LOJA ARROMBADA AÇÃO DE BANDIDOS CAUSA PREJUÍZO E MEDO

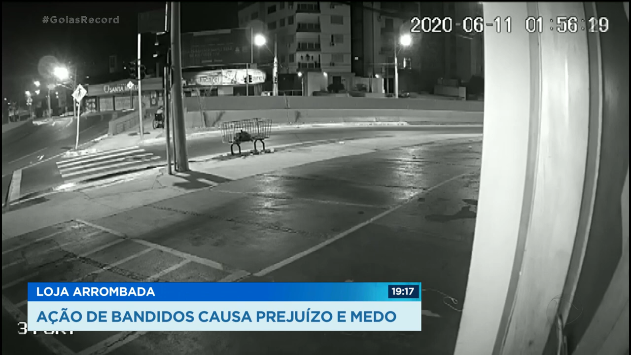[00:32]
Ele deixa ela do outro lado da rua e segue caminhando até a loja.
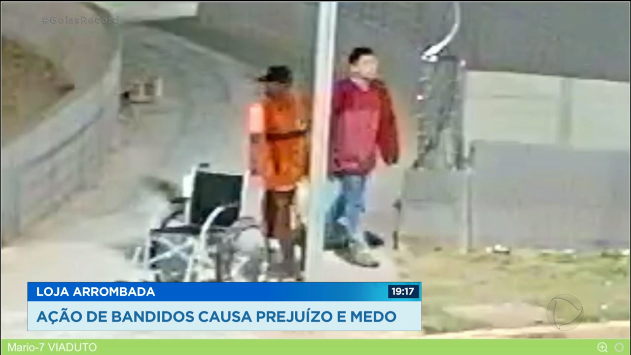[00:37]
Em seguida, os três homens dão jeito de entrar.
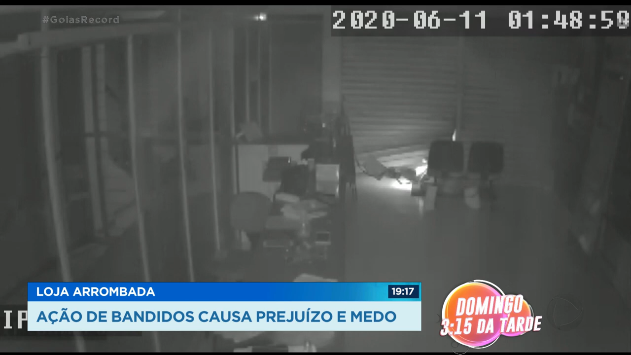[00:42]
Os bandidos se arrastam pelo chão para não acionar o alarme. Um deles segura uma lanterna e o outro uma mochila que parece estar vazia. Dentro da loja, eles agem tranquilamente.